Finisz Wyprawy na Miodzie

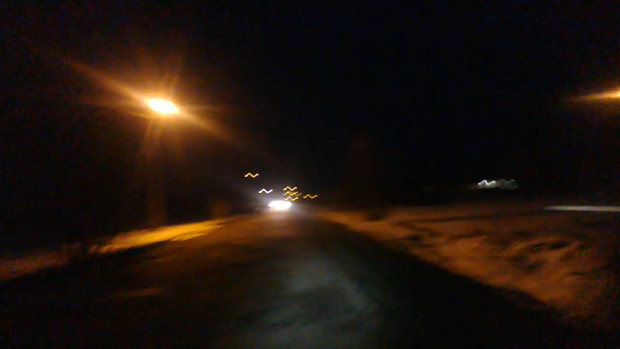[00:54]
Natomiast tutaj mamy trochę dziur. Postaram się relacjonować, co widzimy. Ponieważ jest to właśnie ta meta. Właśnie teraz jest to ten triumfalny wjazd. Proszę Państwa, do Pszczelej Woli, po 1500 km wyprawy na miodzie. Właśnie teraz ma miejsce. Nie będziemy tego ukrywać, nie ukrywamy tego. Wszystko widać? Tak, wszystko widać. Dobra, o kurde, ale dziury. Niestety nie ma szampana, nie ma truskawek, ale to nic.